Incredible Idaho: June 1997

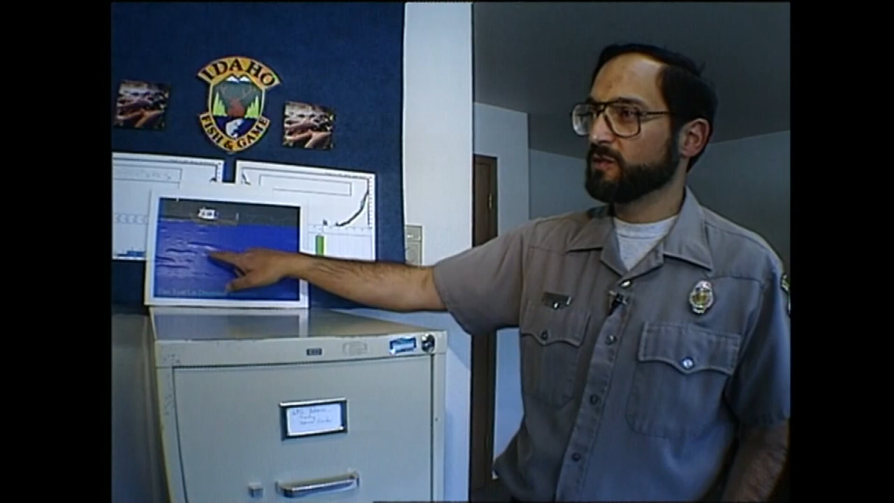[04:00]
The results of the first few tests have been encouraging.
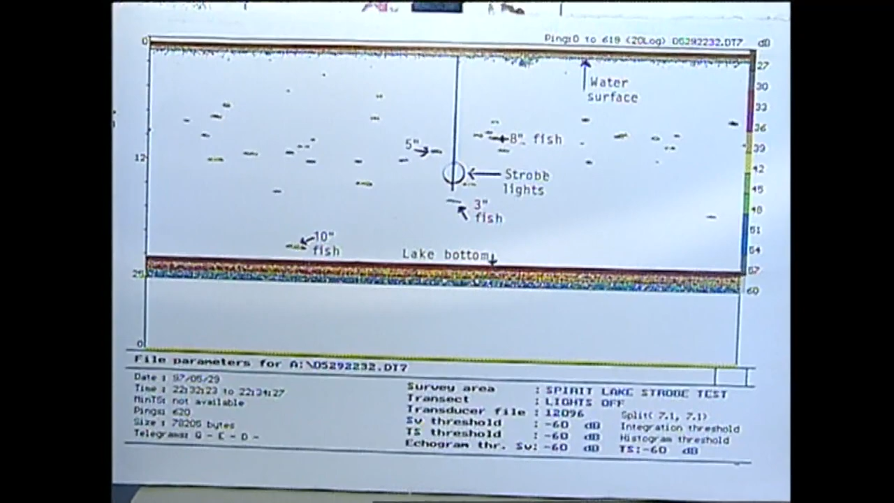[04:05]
This is the actual echogram. The boat with the strobe lights is located here. Again, the surface of the water, the bottom of the lake.
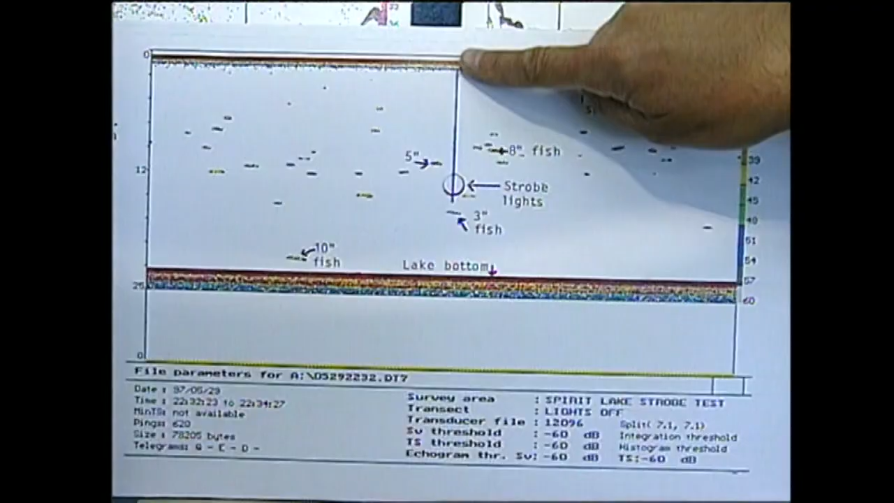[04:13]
And the strobe lights were right in this position.
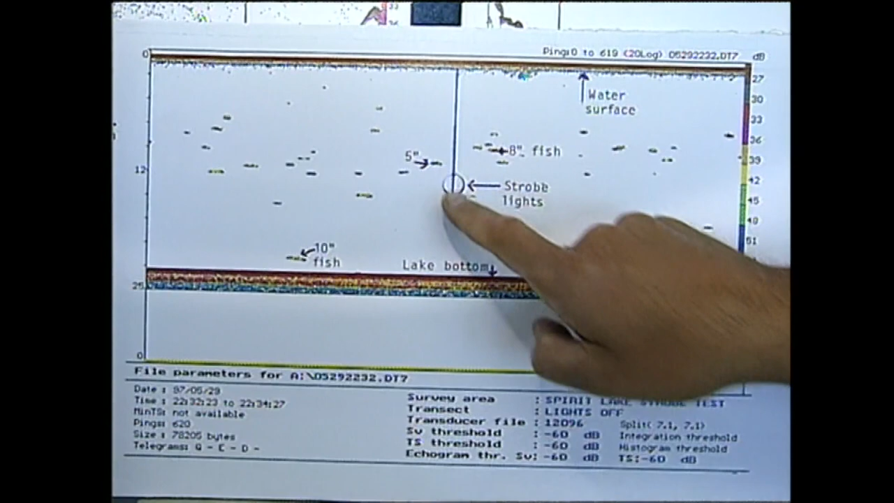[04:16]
And in this case, the lights are turned off. Each dot is a fish.
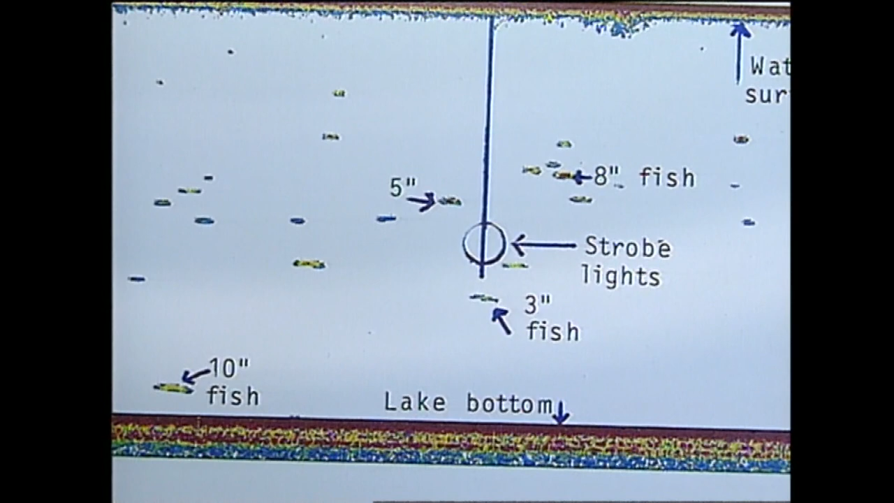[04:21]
They seem to be scattered fairly evenly throughout the area.
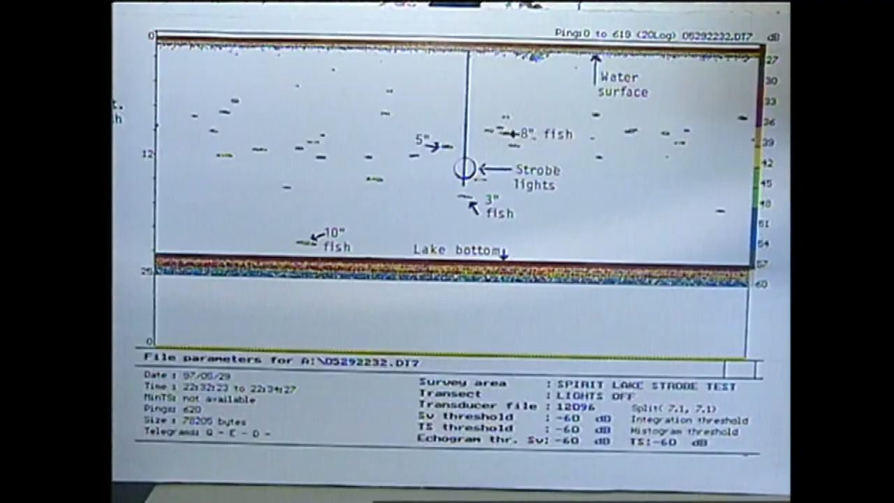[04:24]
So then once we started flashing the lights, we noticed a different response of the fish in the lake.
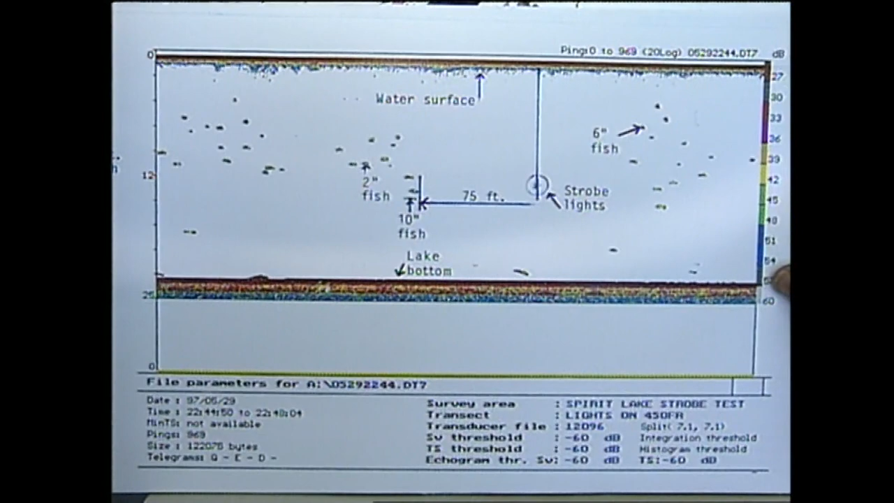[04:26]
The strobe lights are hanging down here.
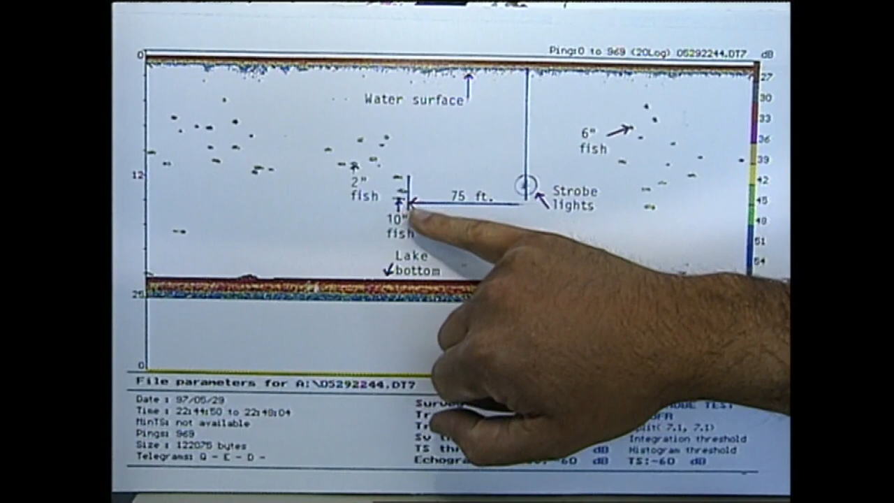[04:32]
Again, each of the spots is a fish. And what we can see is with the lights flashing,
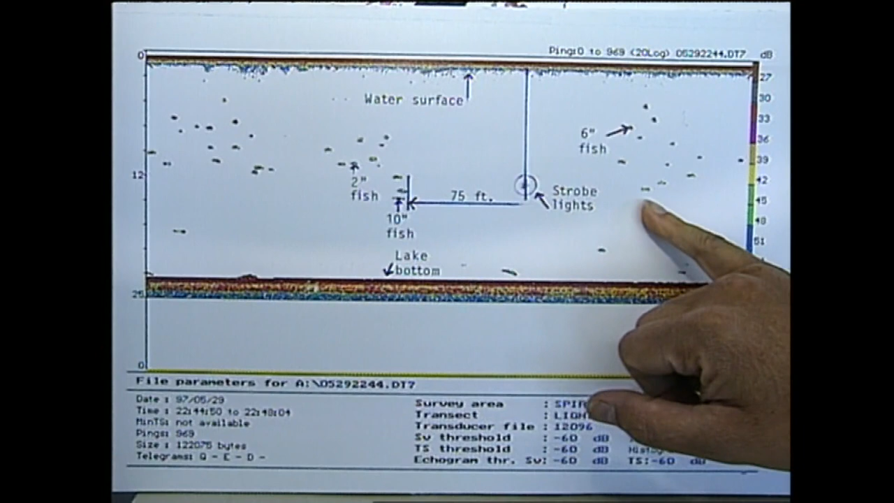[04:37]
there's no fish on either side of the strobe lights for a distance of, in this case, about 75 feet.
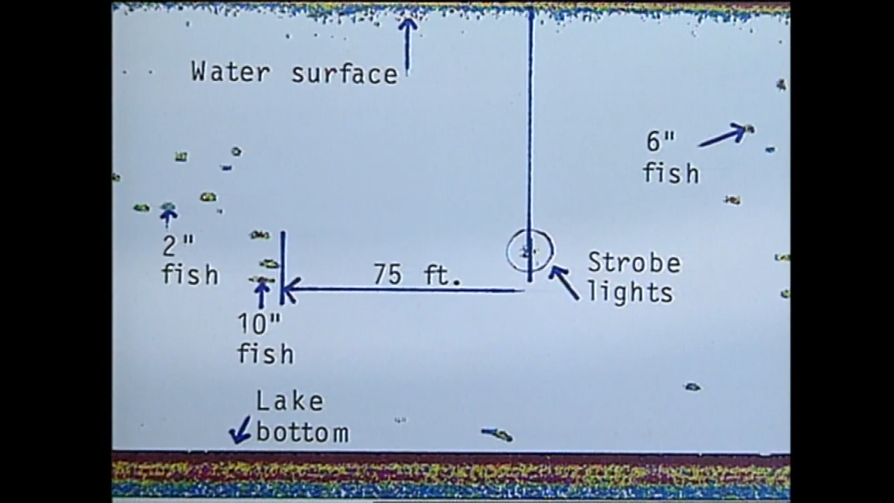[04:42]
In other cases, those fish have moved out to about 100 feet from the lights.
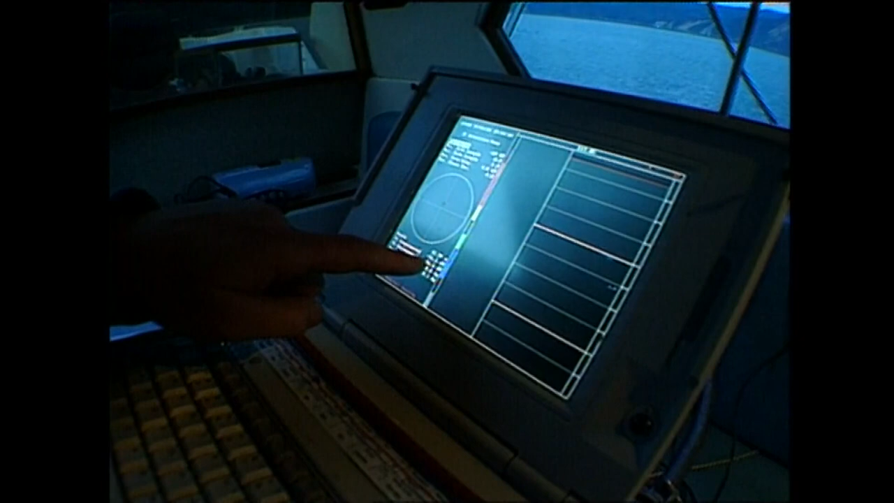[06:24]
That's a fish and it's 12 meters deep and it's a minus 56 or 57 dB and that'll be about three quarters of an inch.
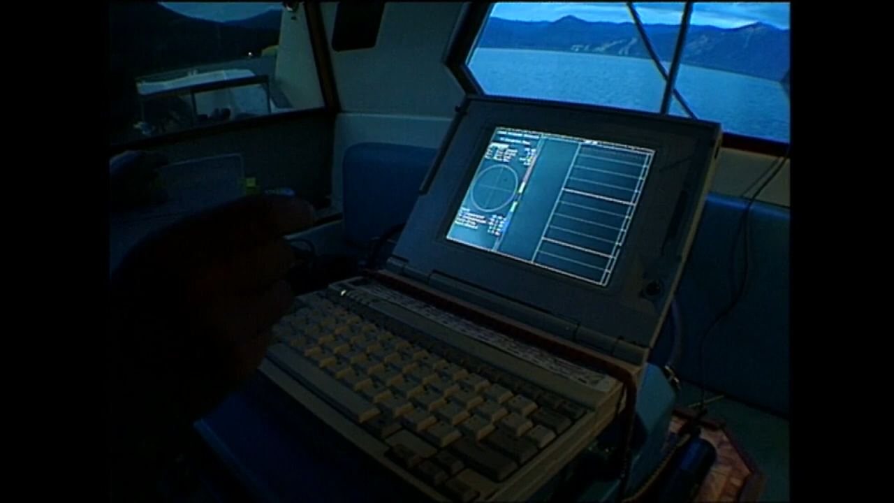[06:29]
So, it's just a teeny little fish down there. That's picking it up. Yeah.